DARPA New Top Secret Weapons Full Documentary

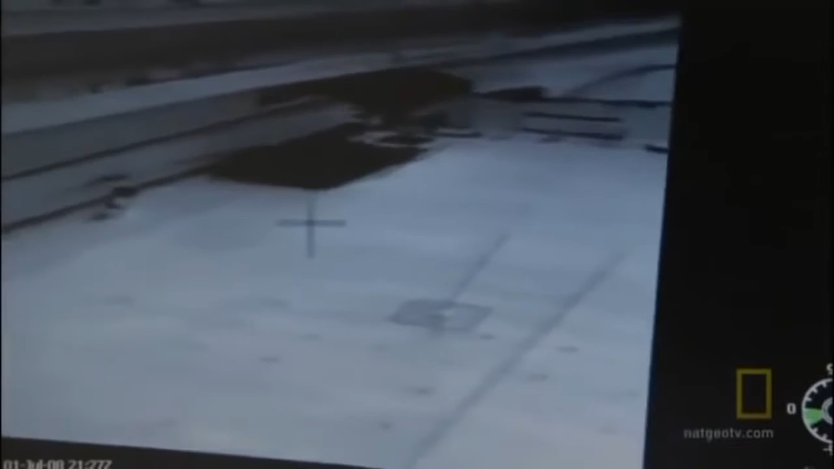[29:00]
Using its heat-sensitive infrared camera, the MAV can detect the temperature differential between the ground and an alien object in the dirt.
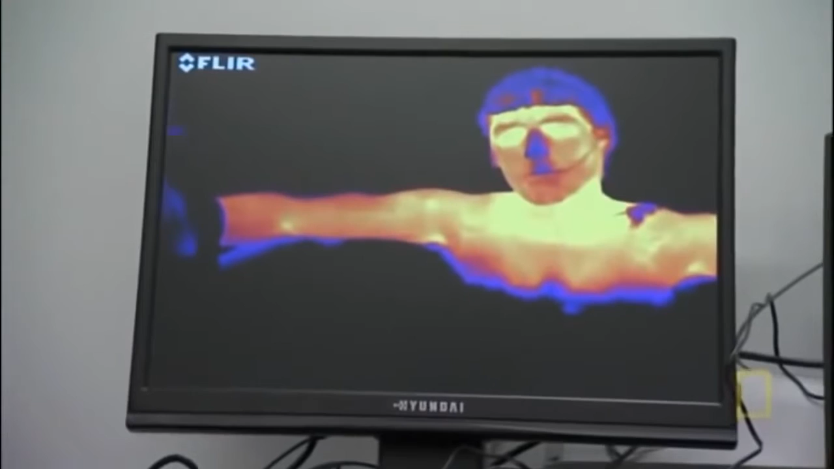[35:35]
And you look on the infrared, you can see little spots on your arms are starting to warm up, like right there in your elbow region. Superficial veins are starting to light up as the warm blood returning to the heart is warming the tissues as it passes through.
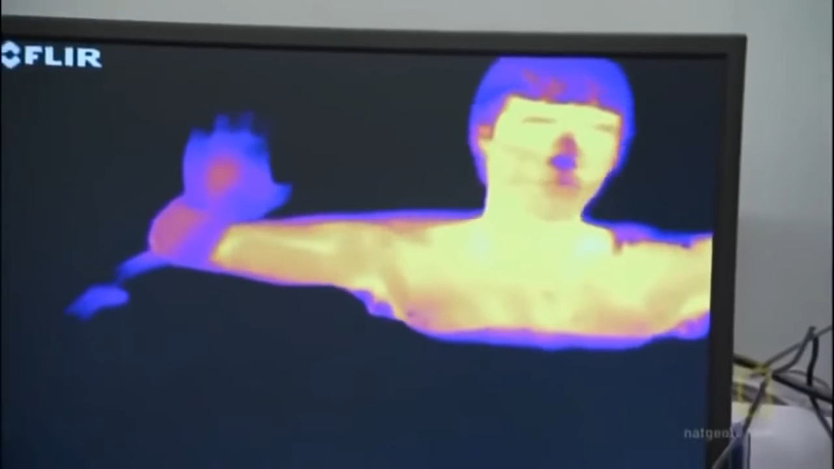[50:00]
Your nose is definitely shut down. Okay, you reach over and feel your ears compared to the rest of the skin temperature, and they're very much colder.
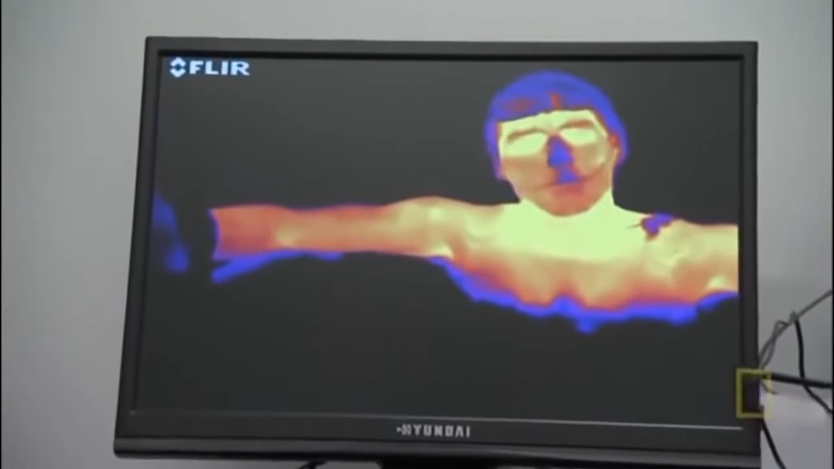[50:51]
Superficial veins are starting to light up as the warm blood
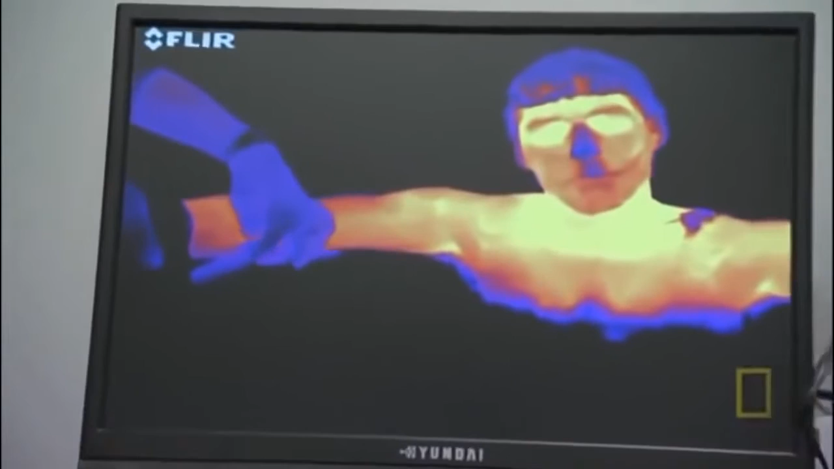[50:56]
returning to the heart is warming the tissues as it passes through.